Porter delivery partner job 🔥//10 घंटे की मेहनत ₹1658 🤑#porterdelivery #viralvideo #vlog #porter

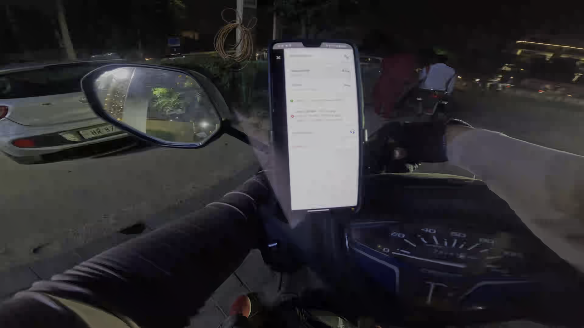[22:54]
और आ � कितने हैं कि अग्यार टूफाइंट है मतलत दो किलोमेटर दिखा रहा चैनल
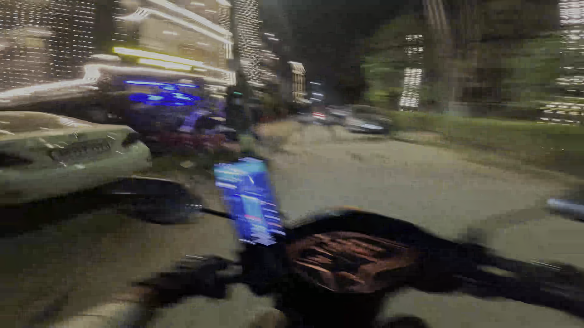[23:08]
मुझे लगने वाले हैं इसमें फाइनली पहुंच चुका हूं मैं लोकेशन पर और
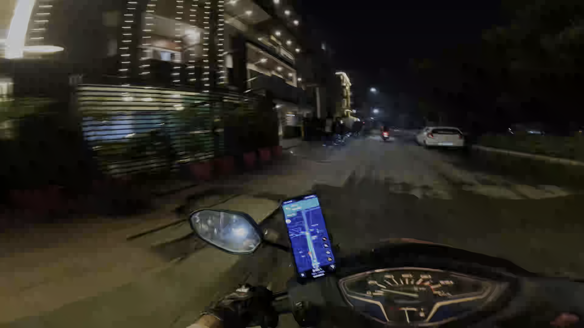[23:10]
लोकेशन एंड यहीं पर दिखा रहा वही हो मैं इससे पहले भी आया हूं यहां पर हां जी
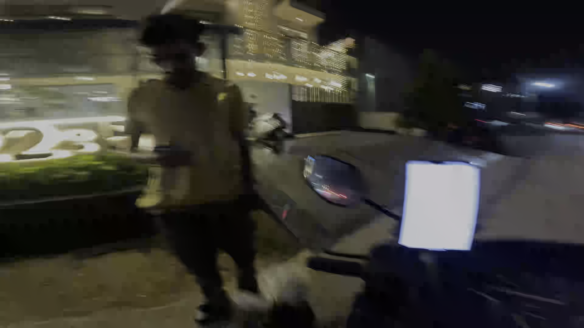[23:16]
तो बागे भाई मैंडीशन जा रहा है और बागे पर दिखा देता हूं कितने हैं
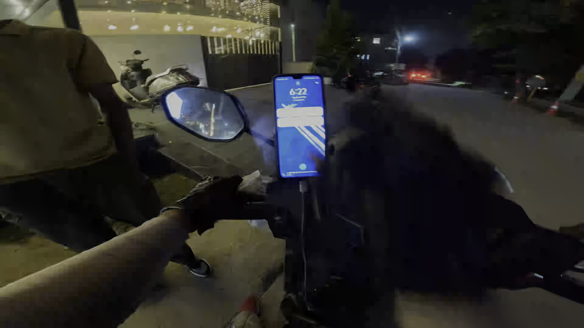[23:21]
यहां से यूटूब यूटूब पे भाई 6 किलोमेटर दिखा रहा आ और 20 में मुझे इसमें लगने वाले हैं
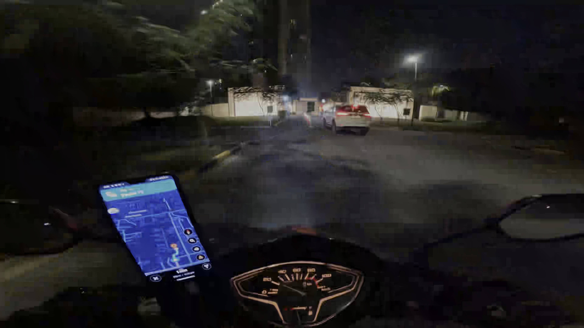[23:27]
हो चुका हूं मैं लोकेशन पे और यहां पर देने वाई इन फिलाडू मैं यार
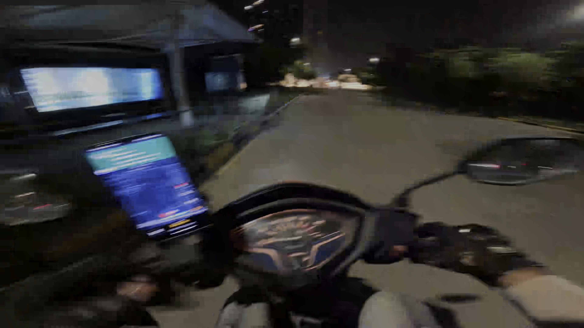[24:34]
हैं तो भाई फाइनली पहुंच चुका हूं
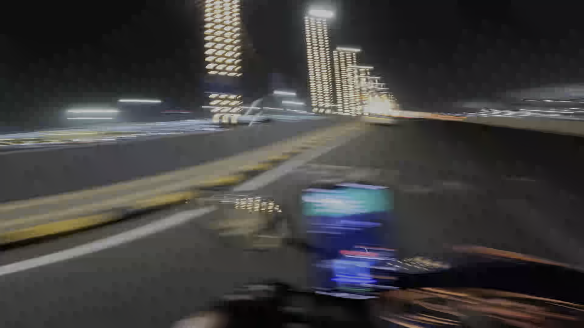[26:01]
आ चुका हूं भाई एरपोर्ट और भया को लाया था मैं मैपा
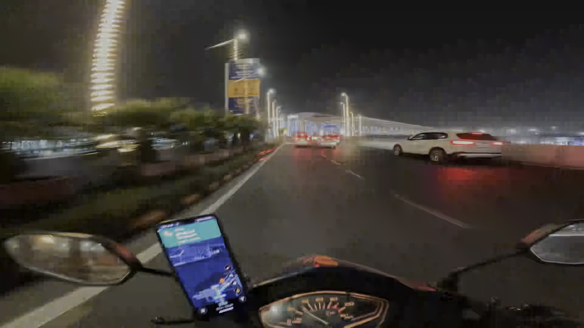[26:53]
बागी पहुंच चुके हैं भाई टर्मिनल थ्रीवे और बागी भया को यहीं पर ड्रॉप करना है